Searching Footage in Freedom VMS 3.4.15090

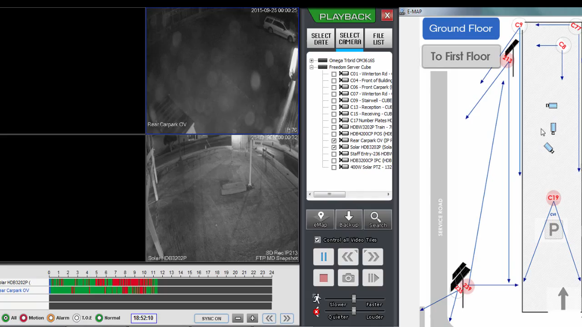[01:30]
And I can also drag one of the blue directional icons if you have one of those. And I'll drag 235 over as well. Now, by default, they start playing at 12 AM on the current date.
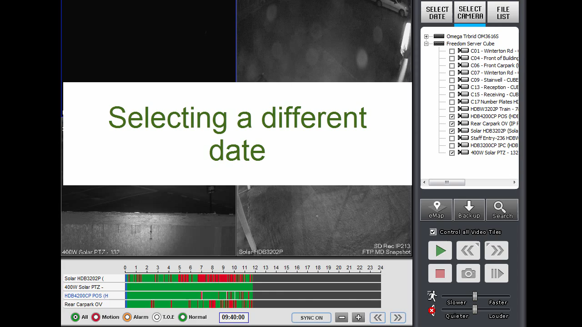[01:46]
Now, if I did want to select a different date other than today, I could click the select date button up here and
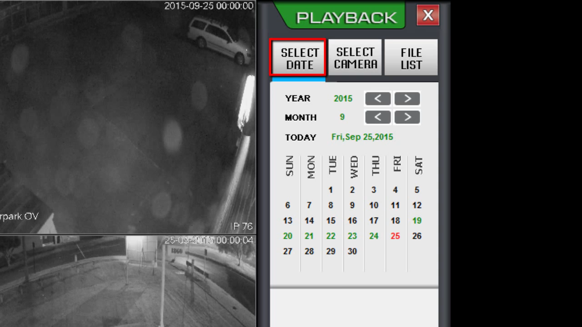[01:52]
navigate to a different date by clicking on one of these days here. Green indicates there is footage and red indicates the current day that you're playing back. So if I wanted to play back from 23rd, I'd simply click on the 23rd and it will open the cameras on the 23rd. Now, if I wanted to navigate to a different time within the currently selected date, I'd simply move the mouse cursor down the bottom here to what's known as a timeline.
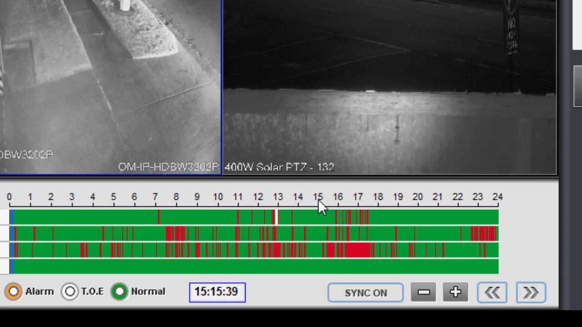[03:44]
just double click just under the time we want to navigate to on the timeline down here. Let's say just around 3pm and double click and that will navigate to that time.